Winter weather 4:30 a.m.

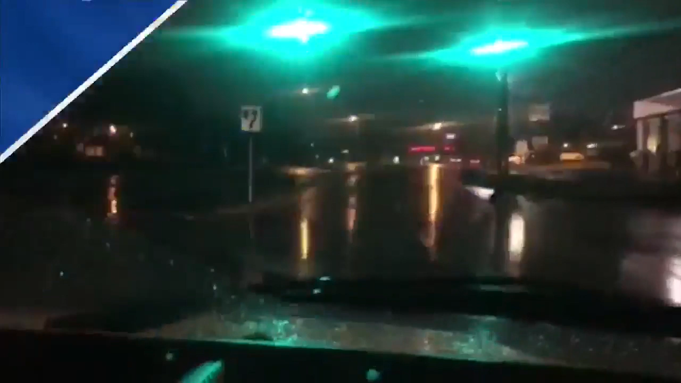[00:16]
But first at 431, show you some video sent in from overnight on University Parkway there in Winston-Salem. You can see this will be much of the story.